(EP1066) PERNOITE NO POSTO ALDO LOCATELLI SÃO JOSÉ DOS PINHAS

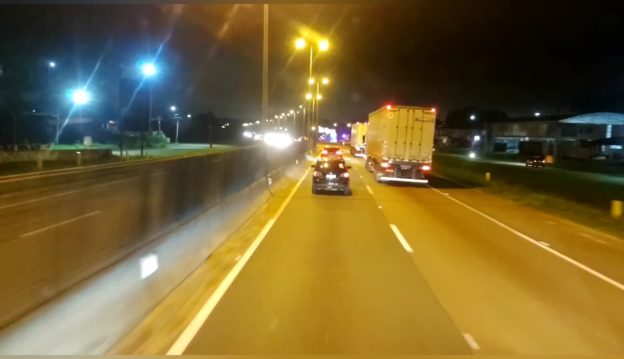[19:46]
Não vai, né? Tem ninguém na frente, os caras andando a 50 por hora.
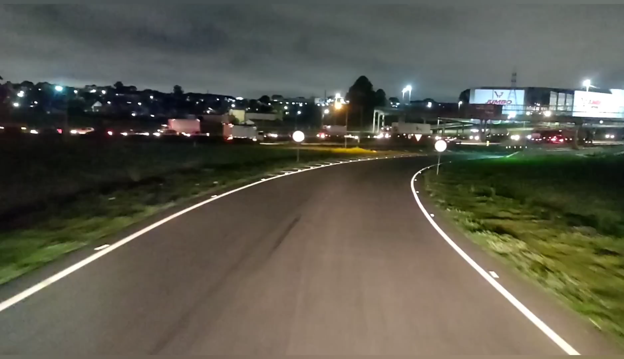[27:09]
Que Minual do Locatelli. Não vai dar pra ir mais. É, vou ter que encerrar a minha viagem hoje ali no Aldo Locatelli, pagar o estacionamento.